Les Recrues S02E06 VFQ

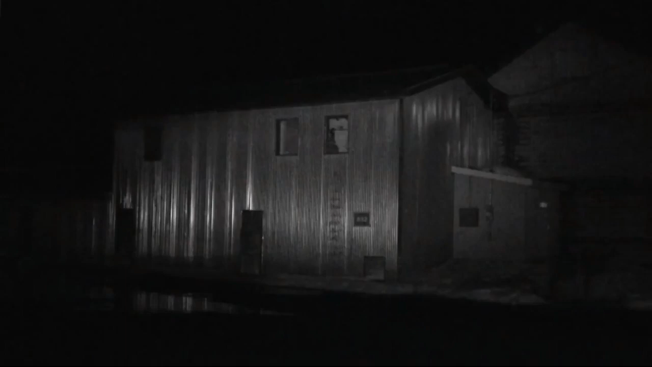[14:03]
On faisait un bruit, ils pouvaient nous entendre.
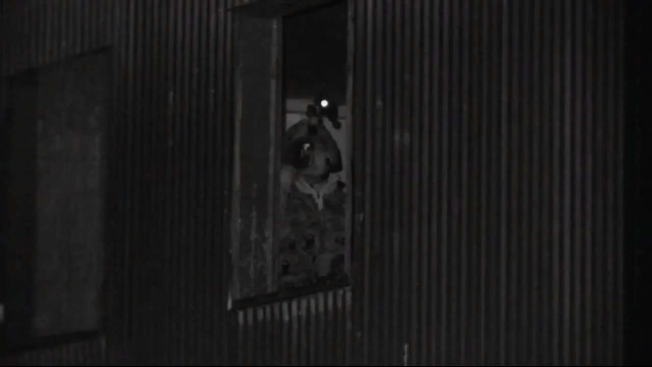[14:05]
On essayait de rester dans l'ombre, vraiment.
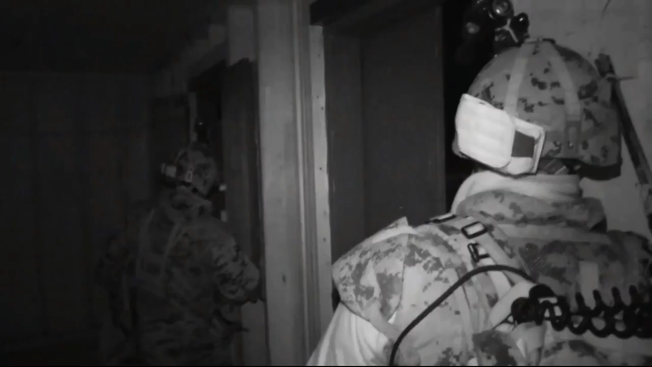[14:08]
C'est spécial. Tu ne pourras pas se faire voir, puis ça, il faut que tu vois quelque chose. Puis jouer entre les deux, c'est intéressant.
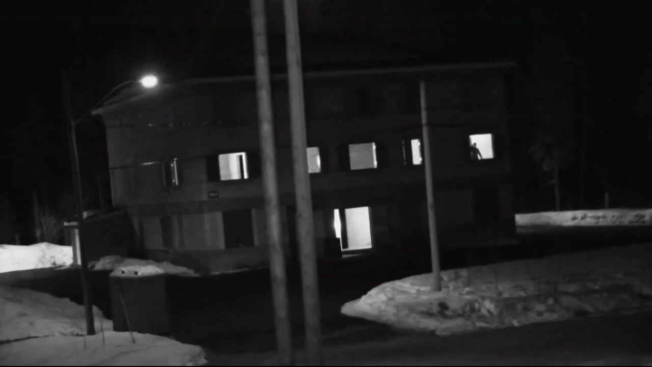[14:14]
C'est louche. Ils sont tous armés, là.